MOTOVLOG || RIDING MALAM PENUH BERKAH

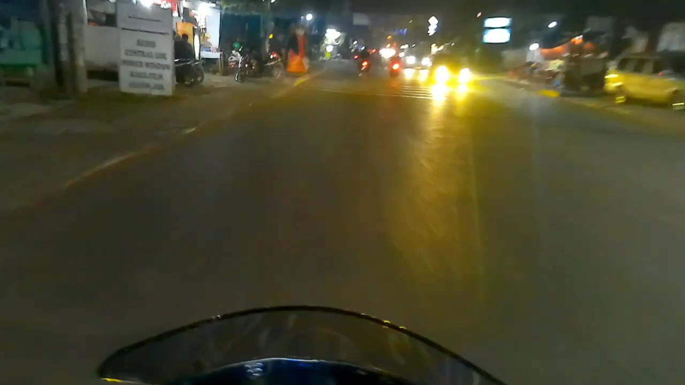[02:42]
Ada ondel, oh ondel nih. Aduh, gua masuk angin, geng. Aduh, gua patut gua. Padahal tadi udah makan ya. Kok lapar lagi ya? Asli, jalanan bol. Bol.
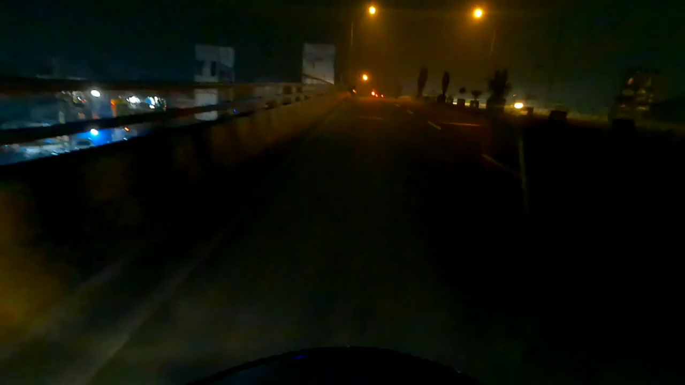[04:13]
Anjay, gua kira lagi pacaran. Homo berdua. Jawa berdua di flyover. Kirain gua lagi pacaran. Batang menu batang.
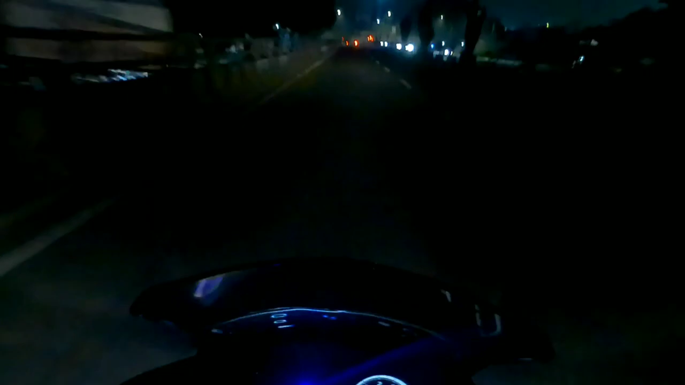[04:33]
Gak ada hal-hal yang unik itu ya, geng, di jalanan.
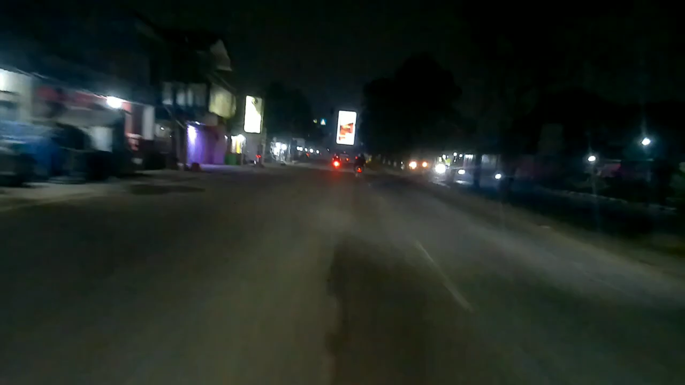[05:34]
Jalan ini tuh mobil apa, geng? Asli
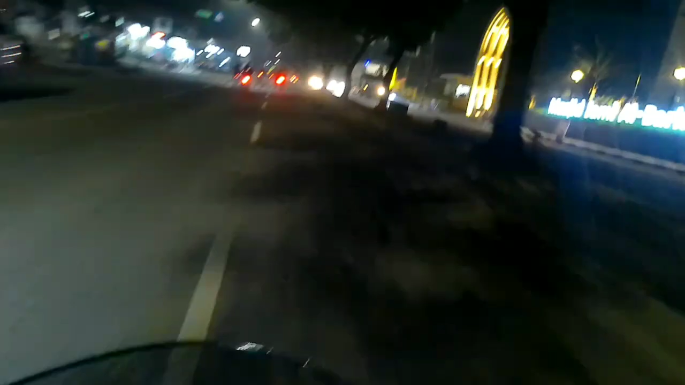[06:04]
Mobil banget. Masjid Jami Al-Baqarah.
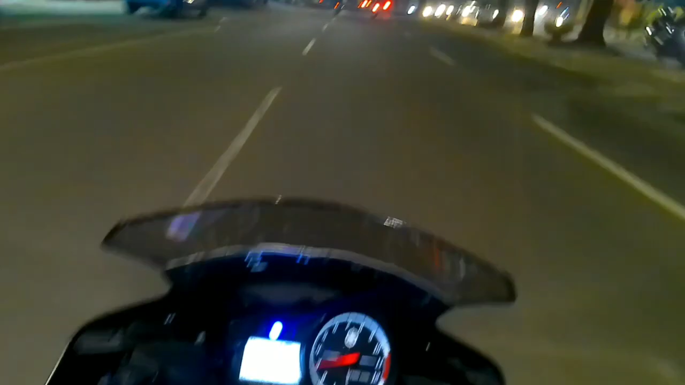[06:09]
Motornya keren. Cantik banget, geng, motornya. Kasian, geng, yang mau nyebrang.
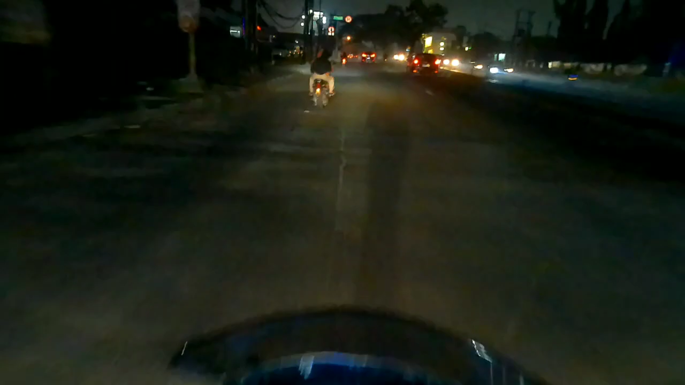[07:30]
Depan gua cewek apa cowok ya? Ah, jangan kali ya. Gua nggak pede sih, geng, mau kenalan takut diomelin pacar aku. Pacar aku termarah kalau aku diomelin cewek.
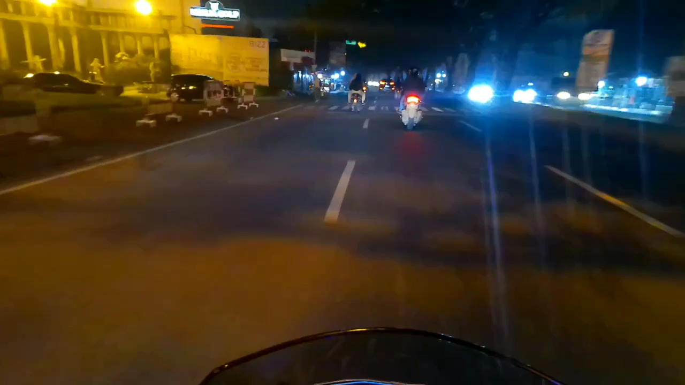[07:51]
Pacar aku lagi ngapain ya, pacar aku? Bol banget bro, kita mau masuk ke jalan trans ya.
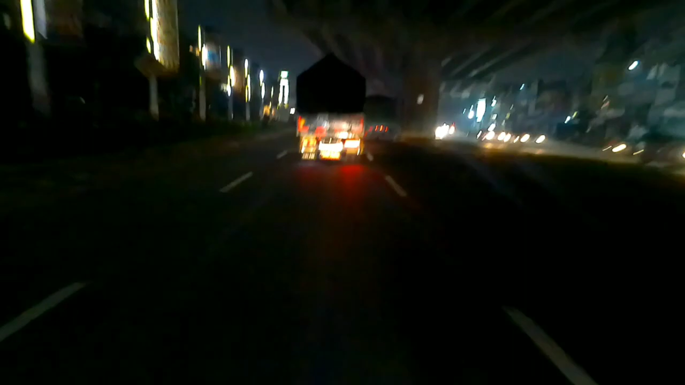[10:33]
Dol depan mobil gede semua lagi bro, jaga jarak bro, mobil gede banget tapi salib aja ah, ngumpul bro, ngumpul.